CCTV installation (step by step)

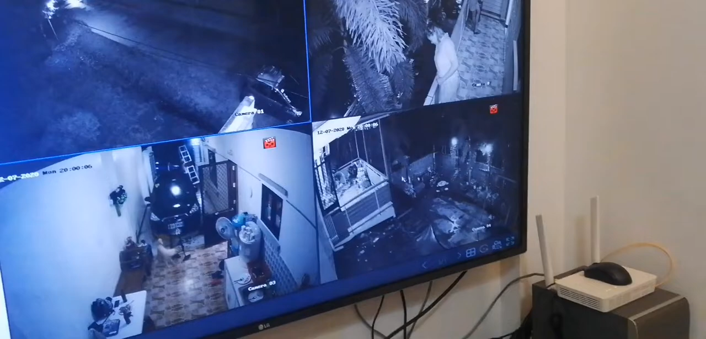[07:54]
Okay, playback. May password yan. Protected yan ng owner. Tapos, ito. Ang viewing ng ano? Ang viewing ng...